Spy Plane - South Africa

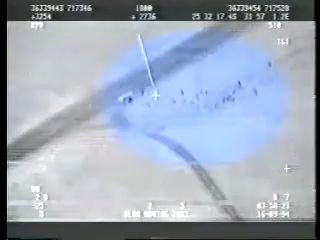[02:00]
The dark shapes are illegal immigrants, making a rendezvous with their taxi. The spy cameras can also be fitted to helicopters. That system, known as LEO, saw action in Lesotho.
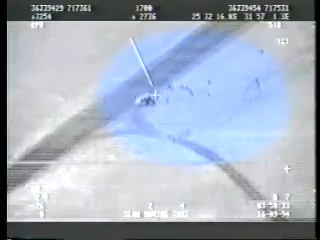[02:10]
It was sent in to spy on deserted bases, used by rebel soldiers at night.